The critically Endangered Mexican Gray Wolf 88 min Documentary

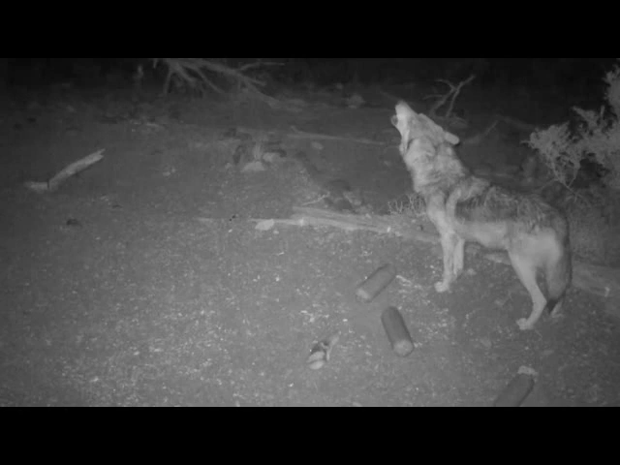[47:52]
or their way of praying when they howl, you know, or their way of greeting their own spirits out there, you know.